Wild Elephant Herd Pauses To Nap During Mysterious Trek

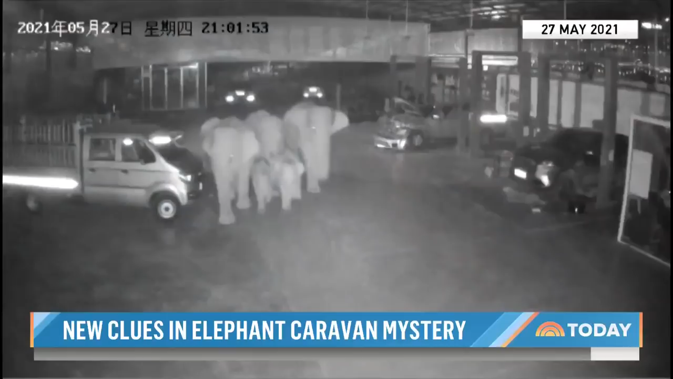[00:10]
Every antic captured by surveillance cameras and a dozen drones, including this, a rare stop to rest.